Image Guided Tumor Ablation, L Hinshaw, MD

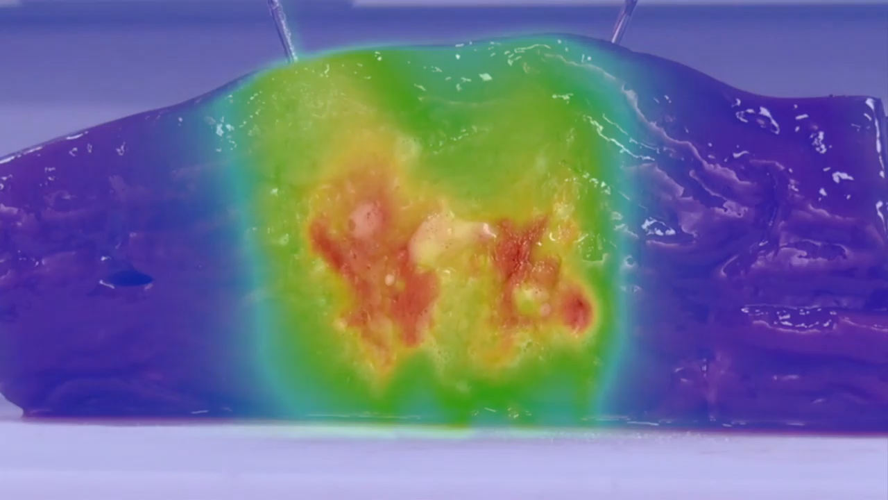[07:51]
So the red components are in excess of 180 degrees Fahrenheit. The yellow is about 120, 130, and the green is about 120.
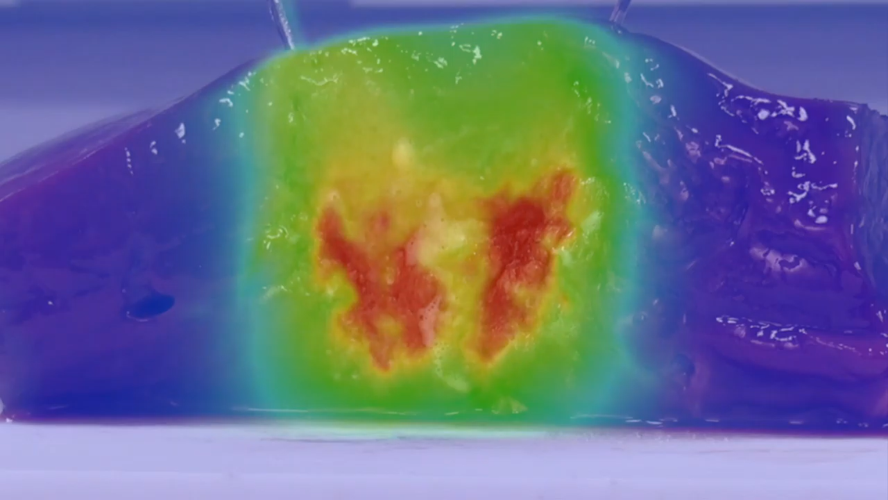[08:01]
And so you're seeing rapid changes in tissue temperatures that result in dead tissue, and this is what it looks like. It looks like a cooked piece of meat, right?
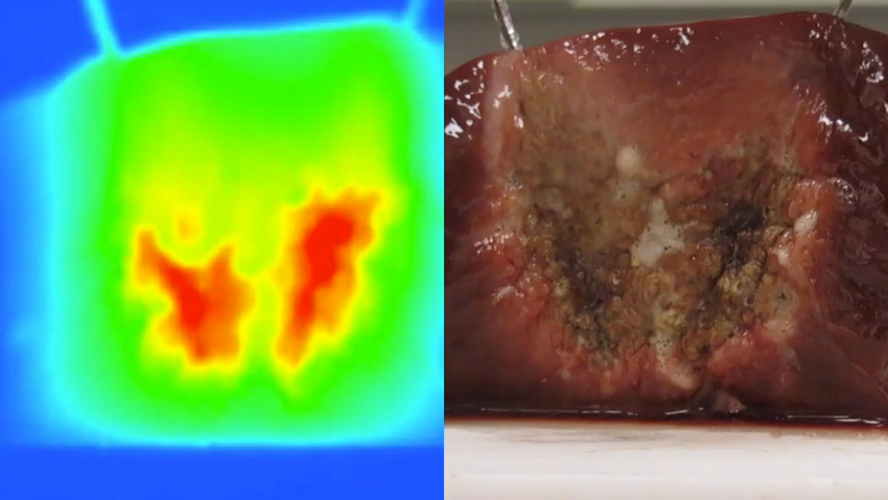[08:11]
And so that's essentially what we're doing, is we're cooking that tissue in order to destroy it. And this can be, as you can tell there, can be accomplished fairly quickly.